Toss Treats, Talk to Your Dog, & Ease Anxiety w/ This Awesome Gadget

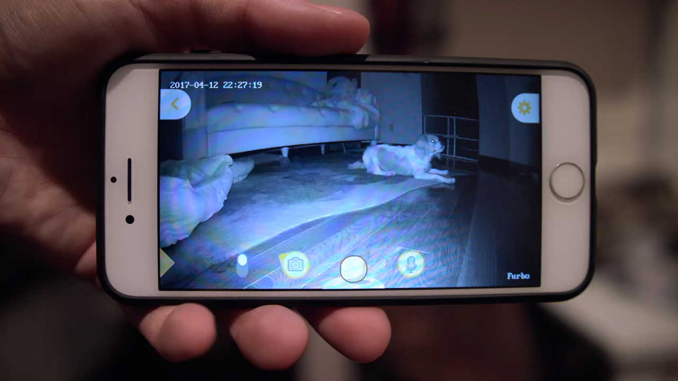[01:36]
You can even zoom in on a live video to get a closer look at the pup,
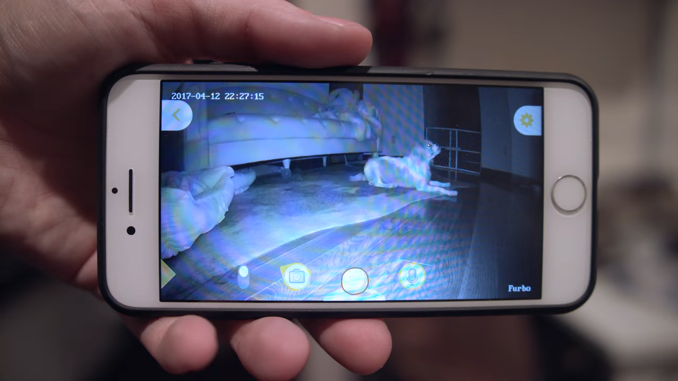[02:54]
he curls back up on his dog bed and decides that clearly he's freaking out for no reason.